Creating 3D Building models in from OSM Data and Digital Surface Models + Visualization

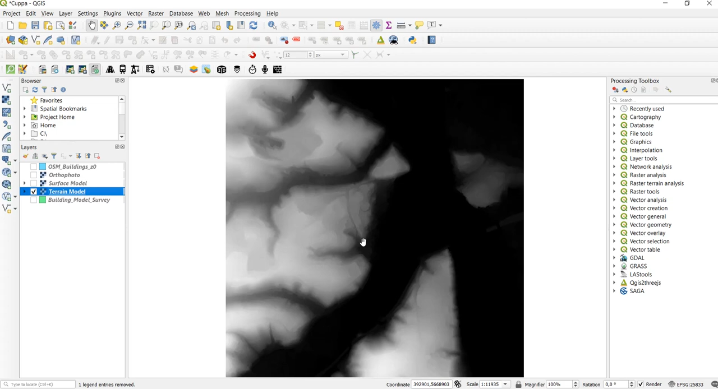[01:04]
beneath buildings and it doesn't include the information, the height information about buildings and vegetation. Here you can see the terrain model and now we overlay the surface model. Here you see we already have the information of the buildings and the vegetation.
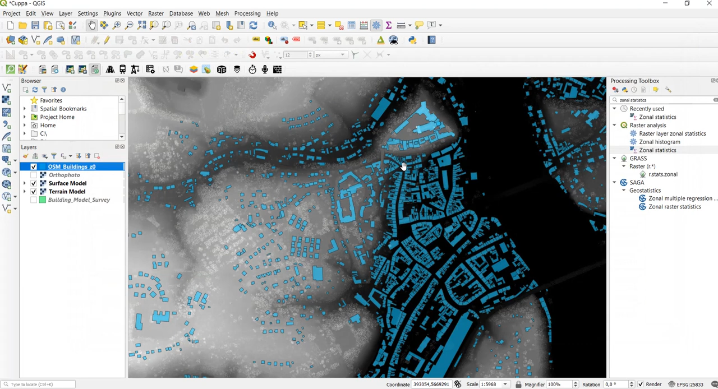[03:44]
Okay now let's have a look how this looks in 3D. To do that we are going to use the QGS to 3JS plugin. If you haven't downloaded it yet you can go to plugins manage and install plugins
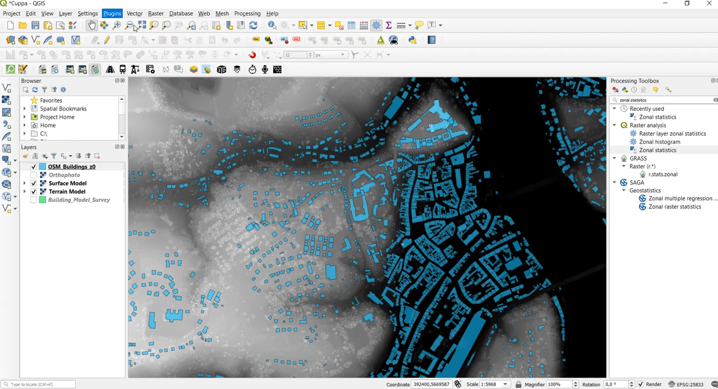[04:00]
and then search for QGIS to
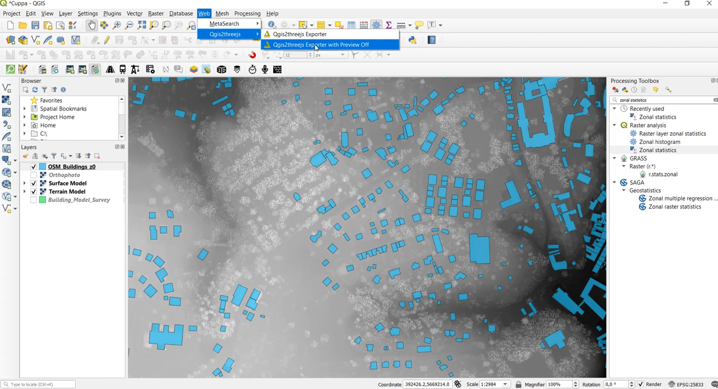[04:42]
to compute a large model zoom in and exclude some of the data. Go to web QGS to 3JS and click on the QGS to 3JS exporter with preview off. So in the exporter we first choose a reference surface which in our case is the terrain model
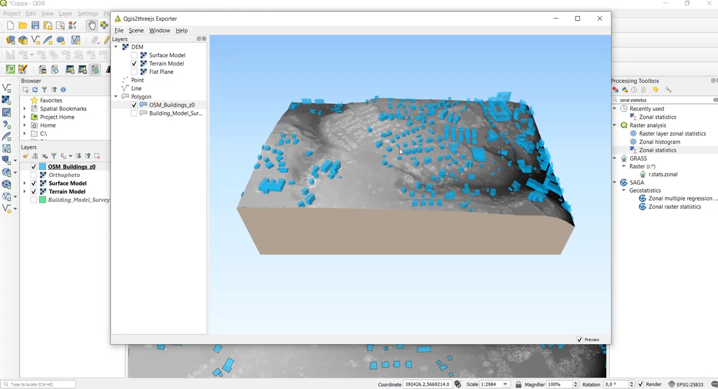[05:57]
Okay there we are double click in the middle zoom in here and there we can see that our building footprints have now the added height values
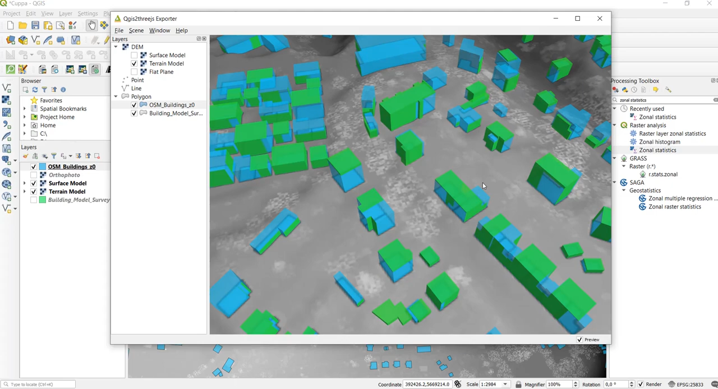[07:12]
with regards to the height there are two different different things to notice here. So with flat roofs you get almost the the exact value as in in the survey model which is only the the height of the facade and so
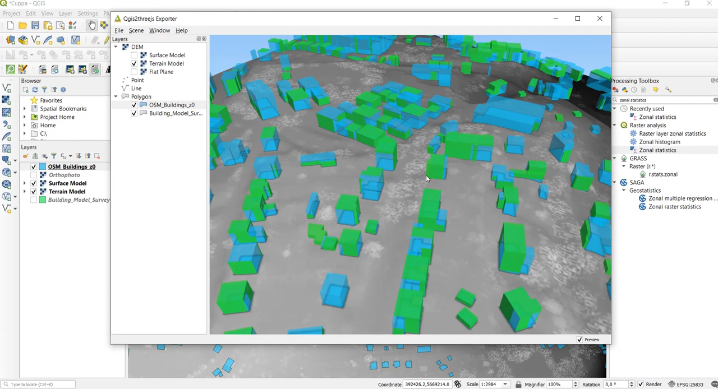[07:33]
if you have a flat roof you get the perfect height but if you don't get a flat roof or if you have a tilted roof then there is an over estimation of the facade height.